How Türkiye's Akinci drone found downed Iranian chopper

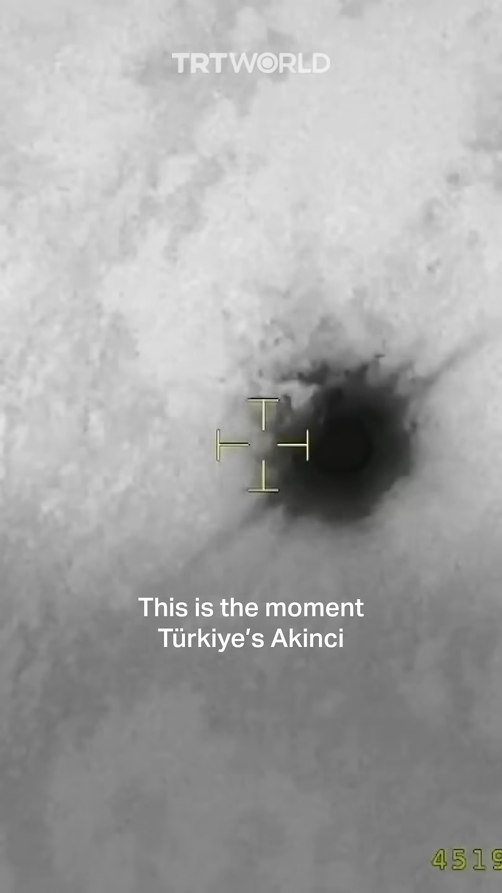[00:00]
This is the moment Turkey's Akinji unmanned aerial
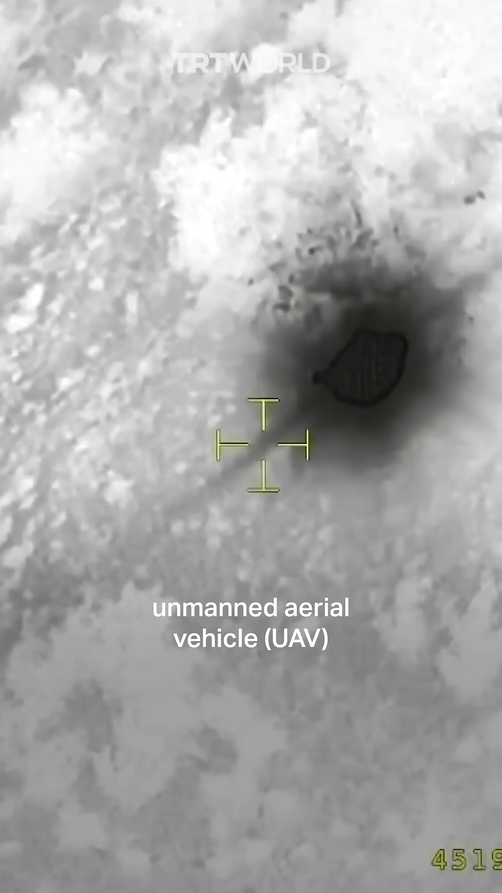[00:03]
vehicle detected the wreckage of the helicopter carrying Iranian President Ebrahim Raisi and his delegation
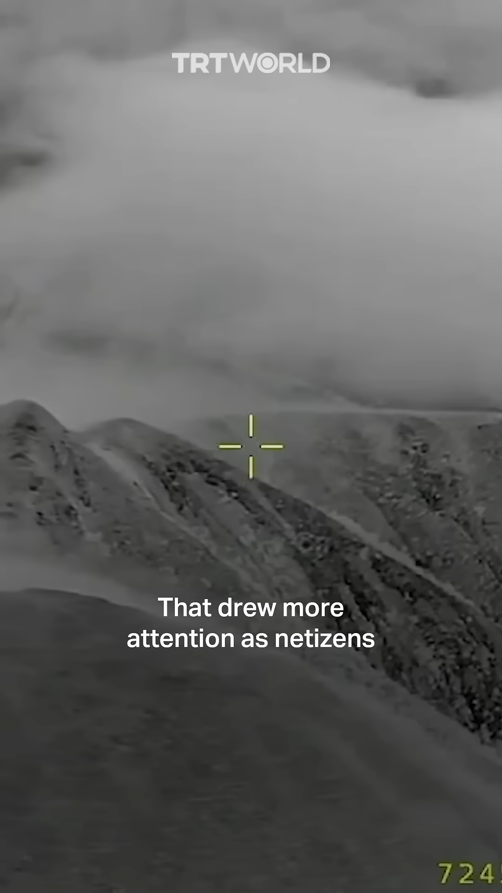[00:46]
That drew more attention as netizens closely monitored Iran's mountains,
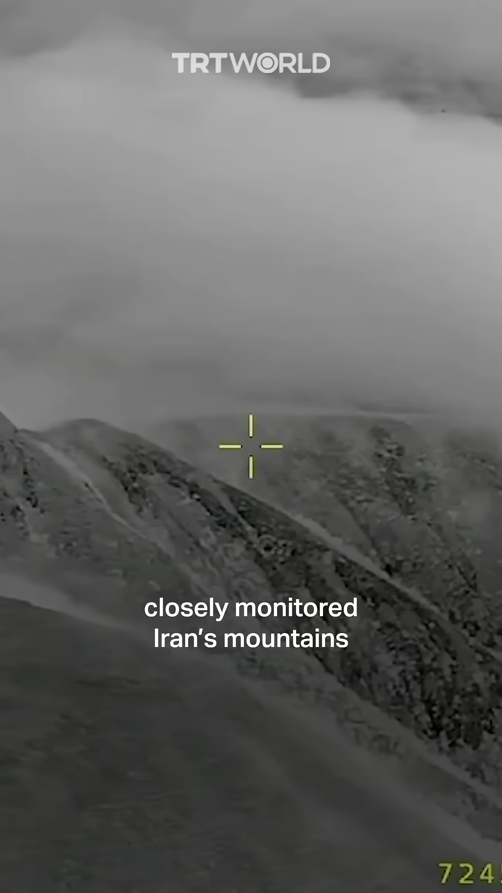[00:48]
searching for a sign of a heat spot. Two hours into the feed, Akinji had found it,
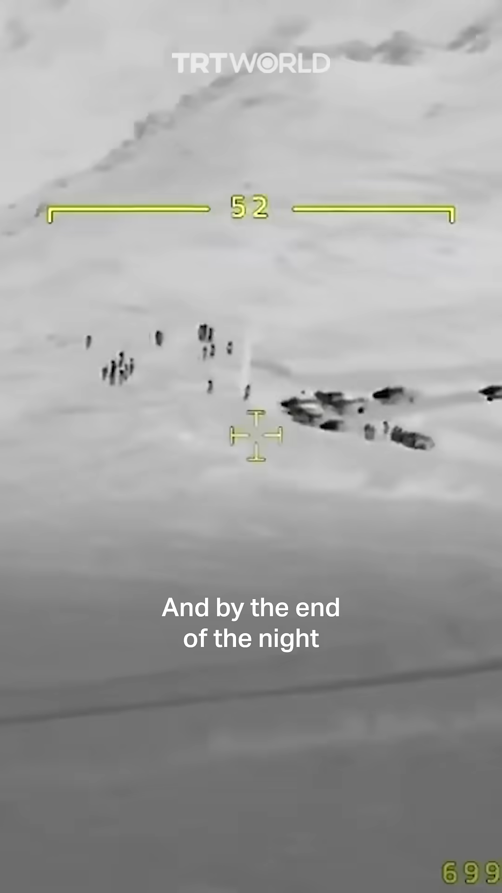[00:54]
and by the end of the night, the feed had been viewed more than five million times.